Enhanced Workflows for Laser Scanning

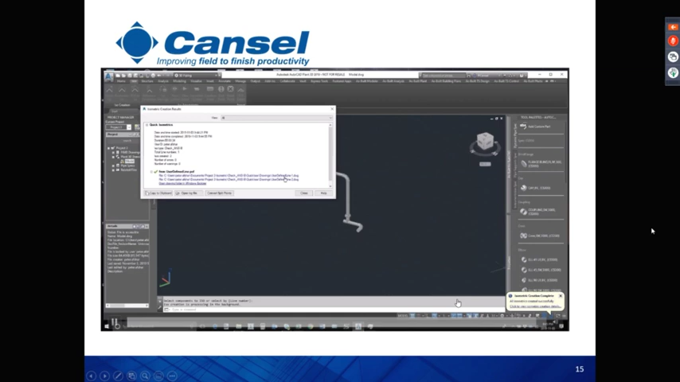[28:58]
software here um split the run into uh
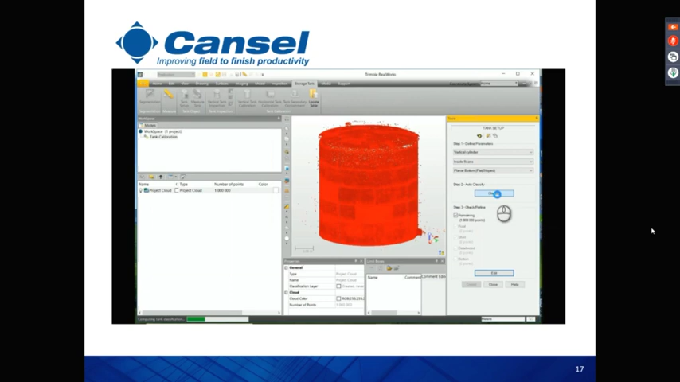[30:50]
analysis so usually what we do uh or any user uh doing with this workflow uh we need to separate the tank body or the shell so usually we do this manually but we have a very nice tool here and and real works to automatically um and you know classify the tank so we have main classes like uh the roof uh
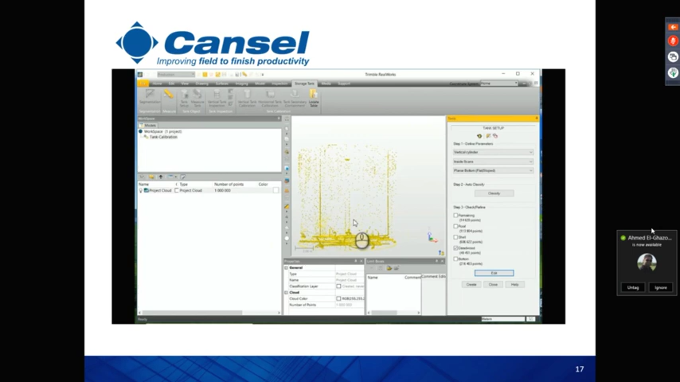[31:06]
the shell and the deadwood and the bottom so i remember the first time i
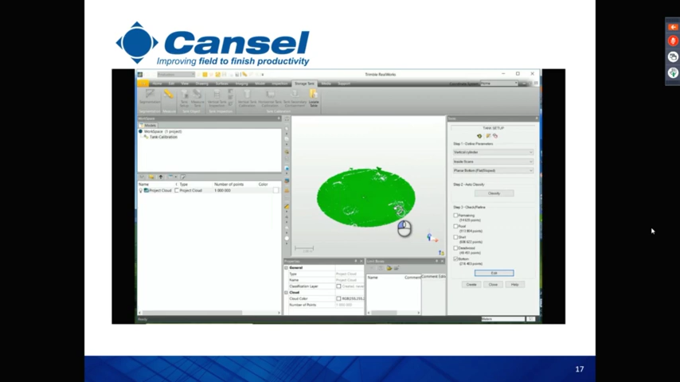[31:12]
started with this it took for me like a couple of hours just to um model all
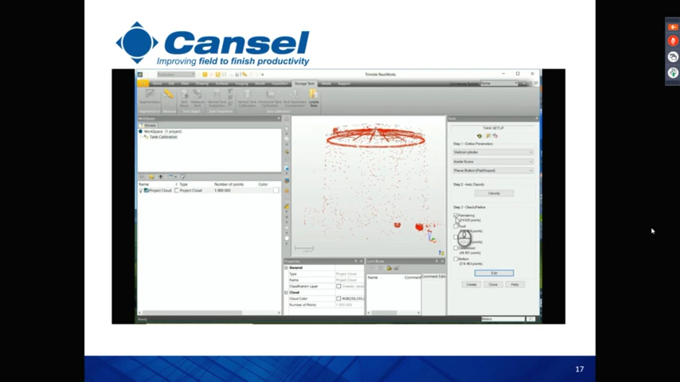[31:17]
the pipes and the deadwood inside and then separate them uh from the shell and all the cleaning uh so we have all these like
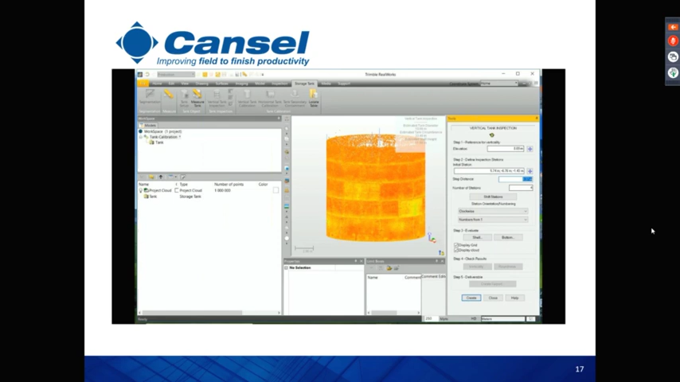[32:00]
data it's not just total station shots uh we can identify uh the grid so we can create vertical uh inspections we call them stations and we can also create uh like horizontal ones uh we call them courses in in the software here so usually uh the user goes with um you know picking these courses at where we have uh you know the the melt here or
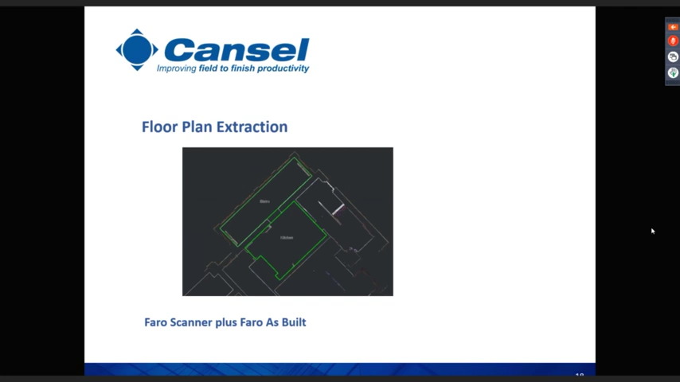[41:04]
so what we're going to look at now is a very simple uh floor extraction something you might want to do in a building survey or a boma type of environment this is using uh the as-built software again with data from uh from a forest pharaoh scanner so what we have here is a scan of a uh a building we've got uh the top stories of the building here
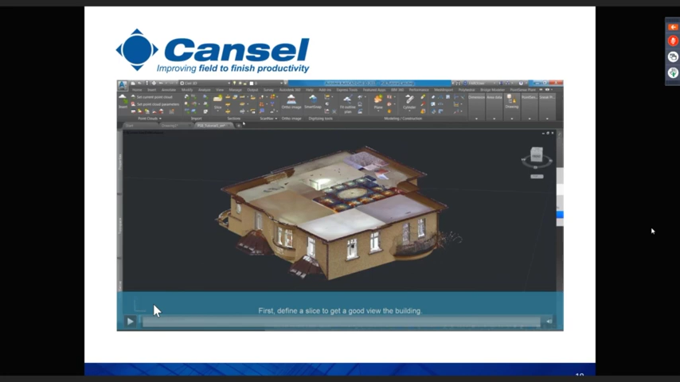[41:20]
i'm going to take a slice through it we're going to take a slice so we can identify the main structure the rules and so on
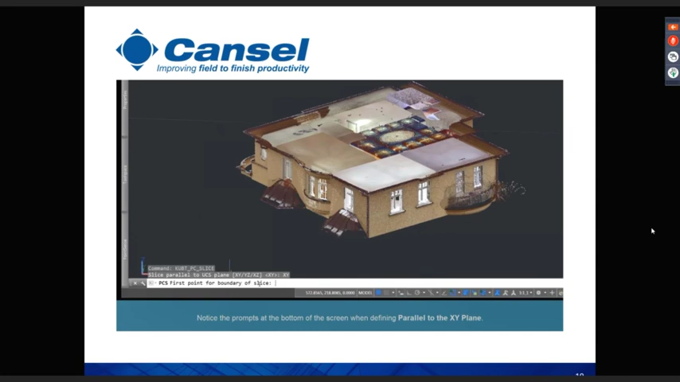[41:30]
so i'm going to determine the thickness of that slice
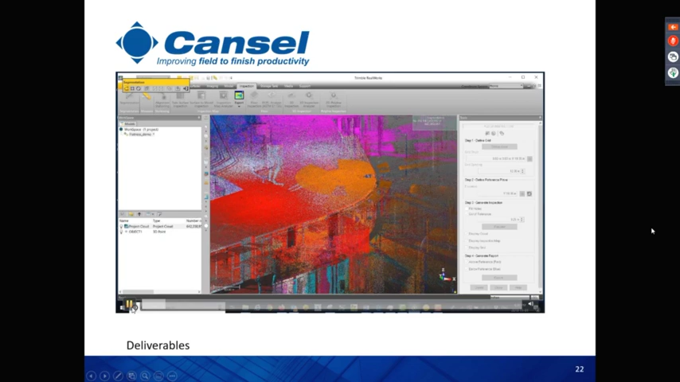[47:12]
um since we are basically here interested in segmenting the floor um we have a couple of segmentation tools you can maybe get rid of some point outside
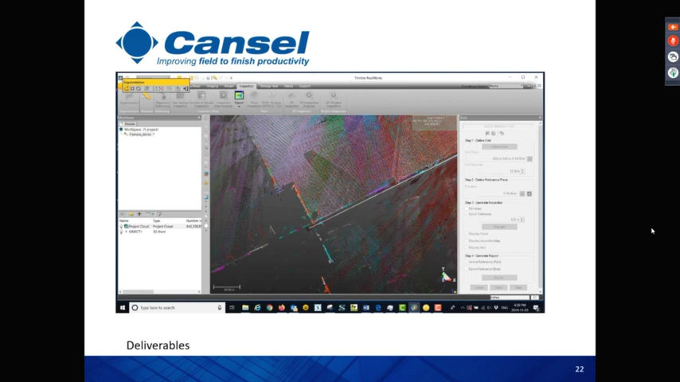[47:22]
the windows or outside the area of interest so the user can create
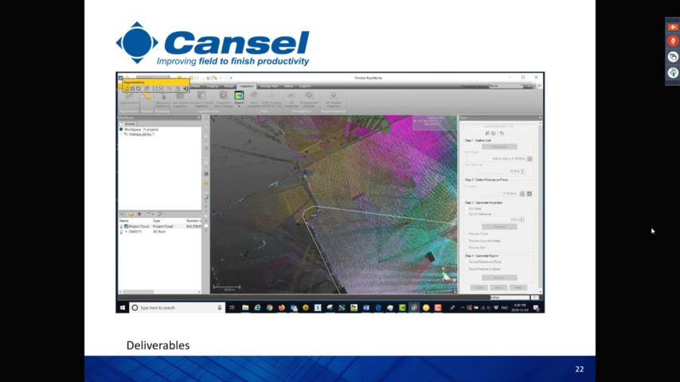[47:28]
a kind of a clipping box or plugin around the area of interest and then usually the classic workflow uh consists of trying to do tons of cleaning to separate uh uh the roof you know the the ceiling or the internal furniture
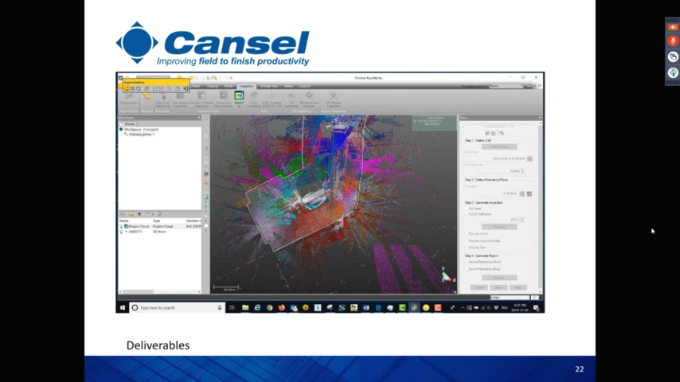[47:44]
the pipes and cables all this stuff but we have we have very nice tool here to automatically uh isolate uh the floor um and and and this is going to be like the the workflow so we just like first do like a rough cleaning first to
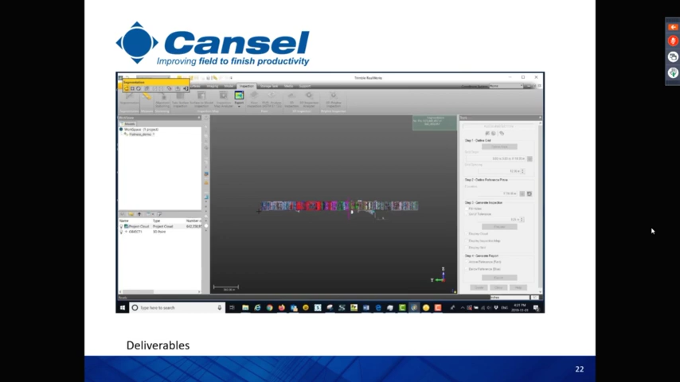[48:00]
get rid of the point outside the area of interest and then in the next step we'll try to run uh the uh you know the floor uh segmentation or the floor
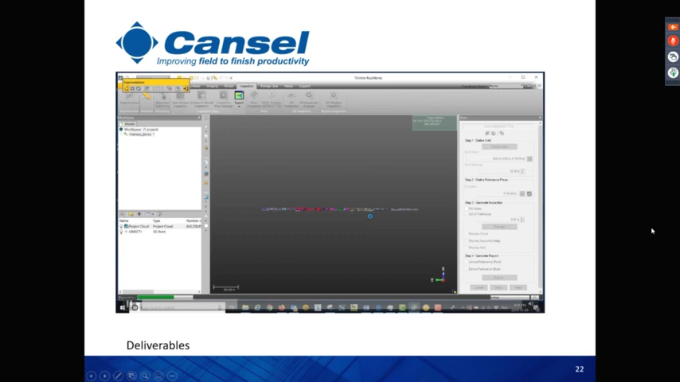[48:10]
classification tool so the software is going to go through the data um try to detect uh the floor and then after that is going to separate the floor from the rest of the coin cloud
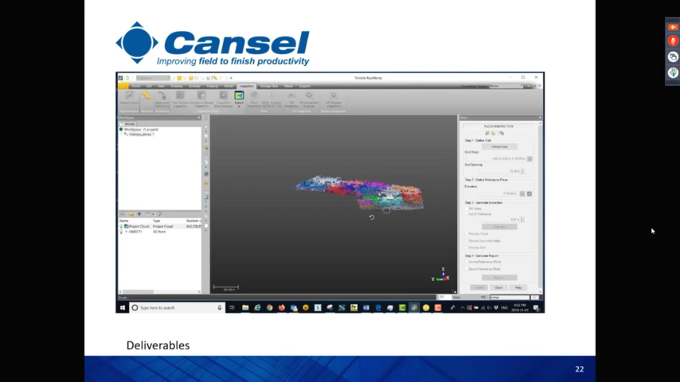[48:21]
um you'll see here the software already uh uh started to uh detect you know all the uh above the floor elements and by the way if you're if you're interested to try this by yourself we have the the floor um extraction under the sampling tool so it's part of uh you know the sampling tool is called floor extraction uh for indoor we have also another tool similar to the ground extraction similar to the tool um